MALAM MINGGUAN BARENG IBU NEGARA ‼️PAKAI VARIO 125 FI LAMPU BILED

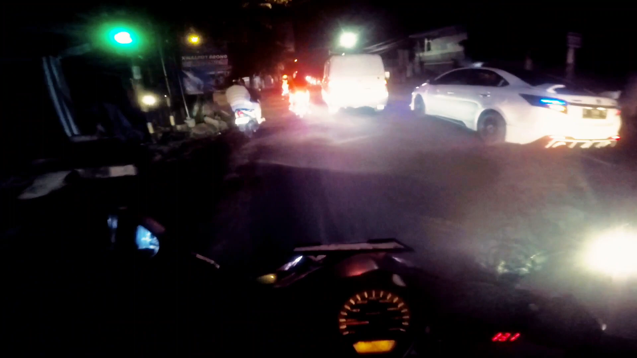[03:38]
terampol maksimal masaya enak apalagi di perkampungan ini untuk lampu kotanya kurang masaya yang sebelah sana ya arah apa rumah orang tua saya tuh gelap banget masaya
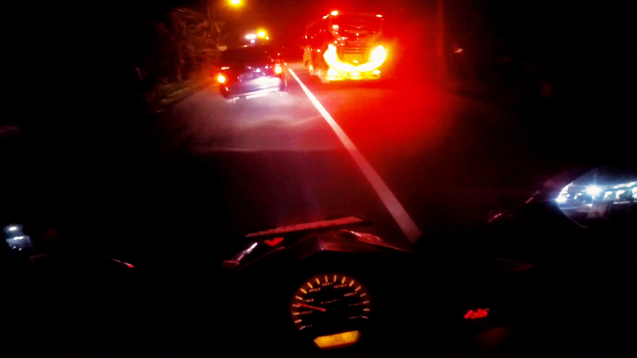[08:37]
kita gasikan pelan-pelan dan kenal saya pakai tzm maori suaranya ngebas adem kita record lagi area yang gelap banget masaya ada tuh area gelap pasti terang banget ini karena masih ada pemancar lampu-lampu di kota masih kurang terang tapi kalau di gelap banget